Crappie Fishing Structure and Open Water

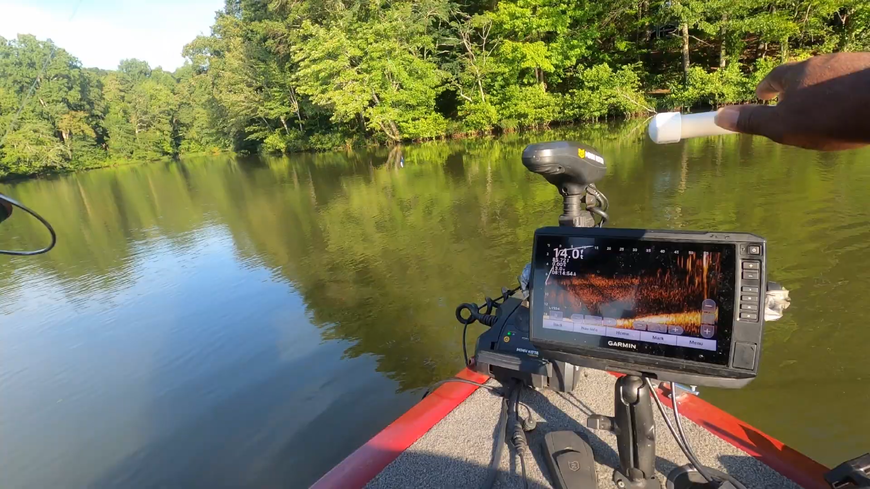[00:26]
When you get close to the tree, they ain't bagging up so full.